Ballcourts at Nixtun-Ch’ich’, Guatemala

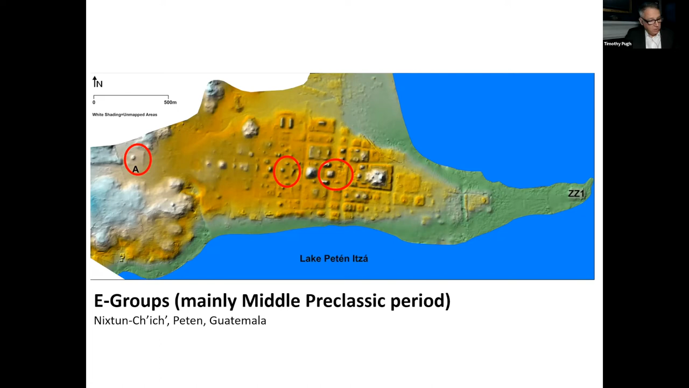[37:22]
And these are very characteristic of the middle pre-classic period, remember before 300 BCE. But they actually occur much, much after that as well. So here's what they look like. This is not from Eastern Cheech because we haven't excavated, completely excavated ours.
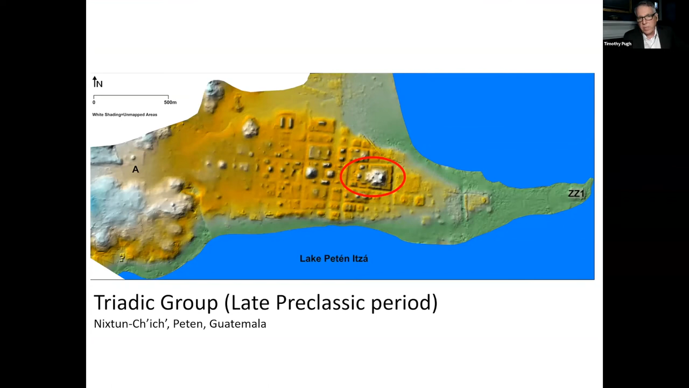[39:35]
It's the largest building of the site. It's a massive temple. It has three structures on top of a large platform. Here's the largest here. It's on the eastern side, and it's flanked by two other buildings. And it represents a hearth.
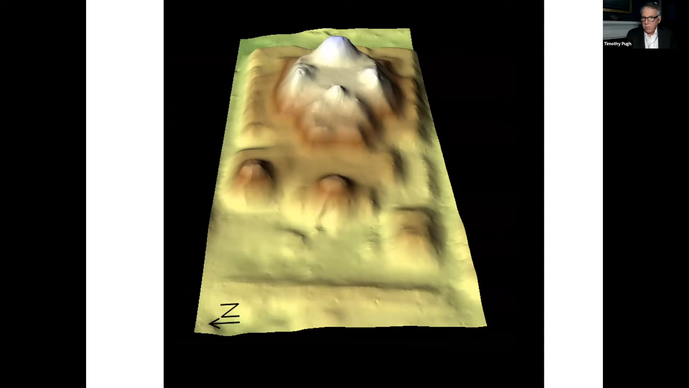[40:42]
It's very elevated, this plaza here. And not everybody would have been able to go up there. It's a very limited space as opposed to the e-groups. They have really large spaces. And so this would have been more restrictive. It represents the social inequality that was occurring at that time. Okay.
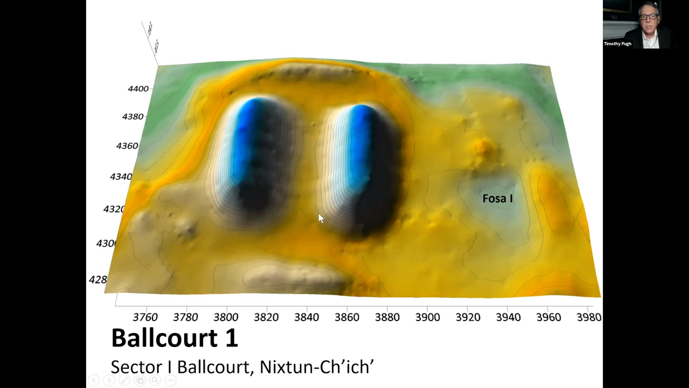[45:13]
That forms that capital I. So that's an I-shaped ball court, very typical. It used to be thought that this was a later type of ball court, but obviously we've got it in the pre-classic period. So they occur fairly early. Okay, now if we look at the three ball courts at the site, two of them are I-shaped. And actually, the later one, which is opposite of what is typically about, the later one is not I-shaped. Now, I'm not going to talk about ball court number two, because it's actually dated to the classic period.
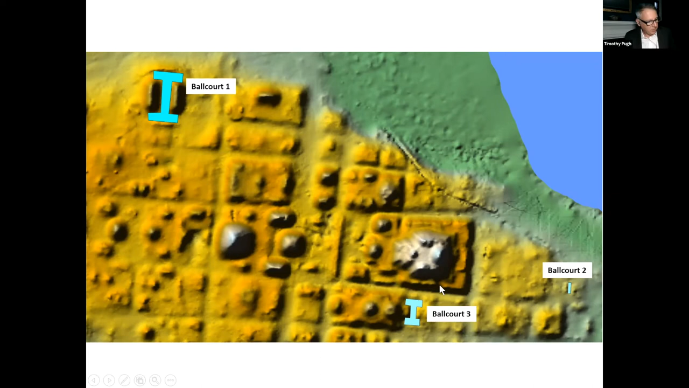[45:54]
It's after these two that I want to focus on today. Okay, so ball court one is the largest, and then ball court three is a smaller one that I'll, if we have time, I'll tell you a few things about that. Okay, so ball court number one. This ball court is the
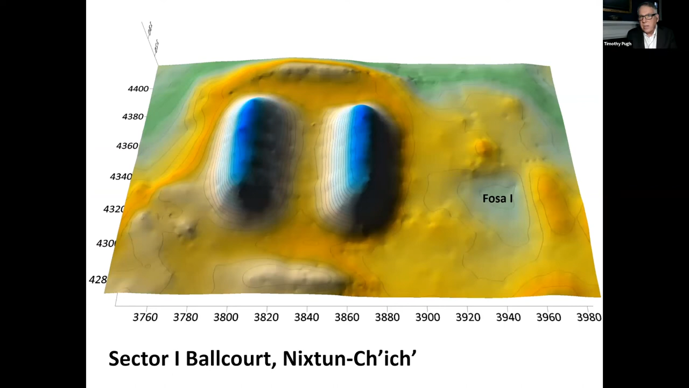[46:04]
second largest known ball court in Mesoamerica. If anybody knows of another one, let me know, but according to the figures I have, it's the second largest after Chichen Itza. However, at the time that it was used, it was the largest, because the one at Chichen Itza was built during the classic period. This ball court is 140 meters, which is 459 feet long. In other words, it's longer than a football field. And the alley that you see there is 27 meters wide.
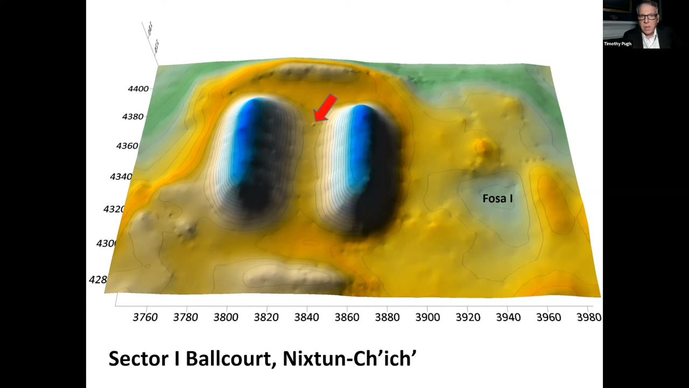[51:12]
Okay, now one thing I want to mention, you see that little bump there on the landscape between the the two within the alley? That is a ball court marker. It was actually on the surface when we first arrived at the site, and here you can see it's there on the left in this picture,
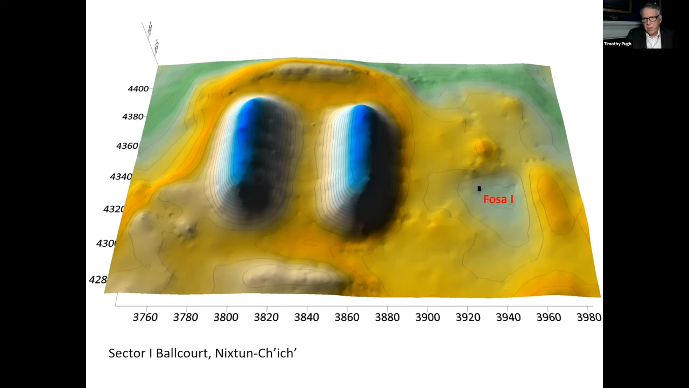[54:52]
But the good news is then we can excavate it because it's not going to be saturated with water. Okay. So we excavated into this pool. We actually did a lot more excavation than what I'm showing here. I'm just going to show you just one of the smaller excavations. And what we found is in the bottom of it, there were floors.